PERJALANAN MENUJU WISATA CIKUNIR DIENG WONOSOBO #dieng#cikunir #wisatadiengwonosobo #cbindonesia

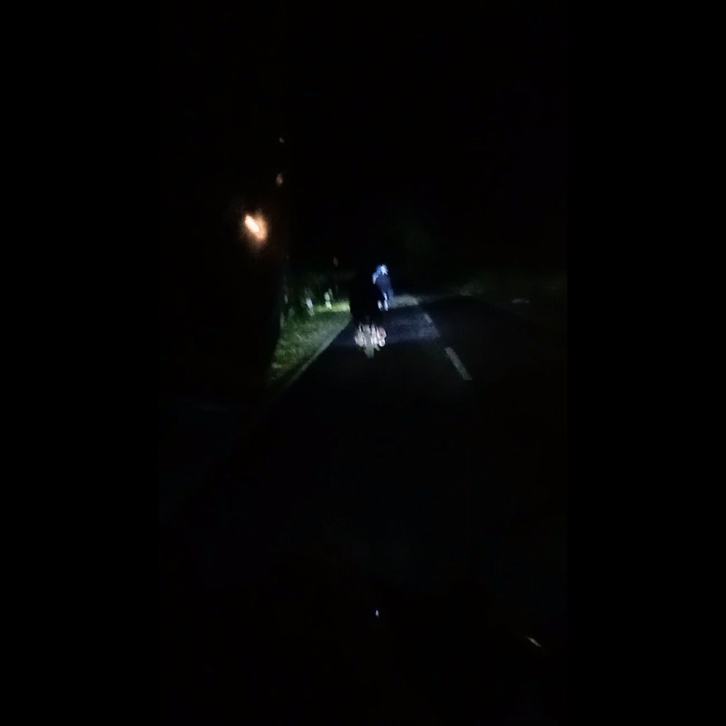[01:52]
Jalannya belok-belok, turun nanjak, turun nanjak, harus hati-hati waspada, apalagi lagi musim hujan.